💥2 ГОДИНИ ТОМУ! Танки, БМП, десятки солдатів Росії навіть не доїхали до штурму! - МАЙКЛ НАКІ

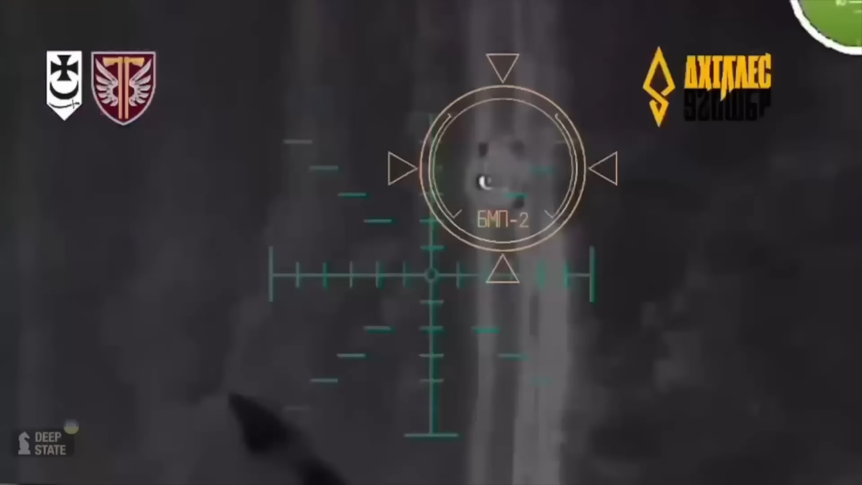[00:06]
Отражение штурма осуществлялось совместно с бойцами бригады «Буревий» и десантниками 72-й ОАМБР.